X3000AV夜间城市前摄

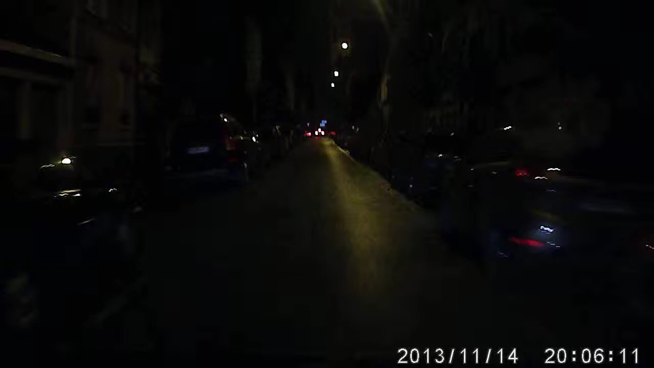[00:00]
先兩個問題，咪最好夜晚咧係見到嗰支牌嘅哥哥。 咩牌啊？ 車啊！ 車牌係啊，見到呢、這個，見到清楚。 就係最好就係見到車牌最緊要。好似上次嗰哥哥咧，如果係一個路人嚟撞佢咧，最好就係見到車牌。 係啊，見唔到。
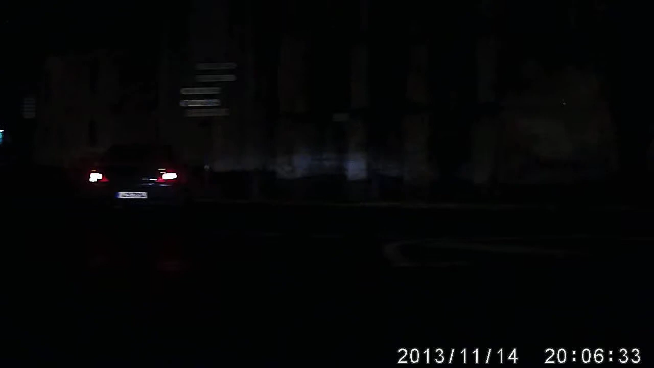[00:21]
如果你用一個見唔到就冇咁好咯。 呢、這個都見到，但係冇咁清楚。呢、這個就好清楚。 HD 啊，呢、這個。 呢、這個都兩都係兩都 HD， 但係個鏡頭唔同啊嘛。 呢、這個都有冇喺後邊㗎？ 有，一定有後邊。 以前你哋嗰個係冇後邊。 嗰個好細，嗰個好渣。